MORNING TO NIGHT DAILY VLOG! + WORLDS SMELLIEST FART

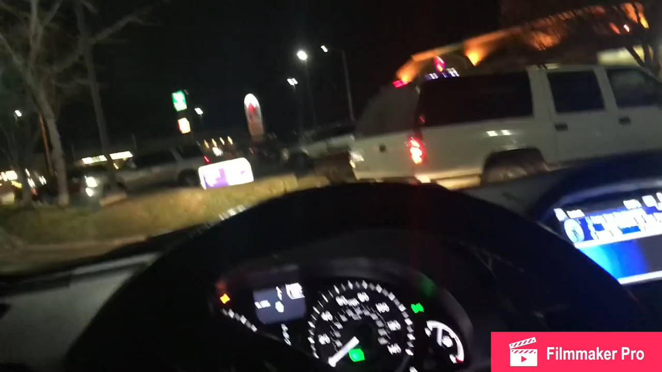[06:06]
Alright, we currently switched spots because I realized I was in the way from back there or someone was gonna steal my spot, so...